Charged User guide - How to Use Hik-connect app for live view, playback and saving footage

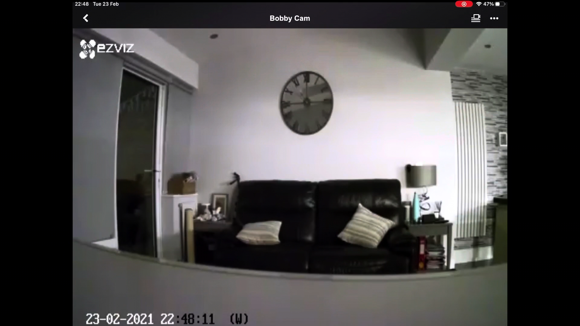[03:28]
hand side here from one camera to four cameras to nine cameras whichever display that you prefer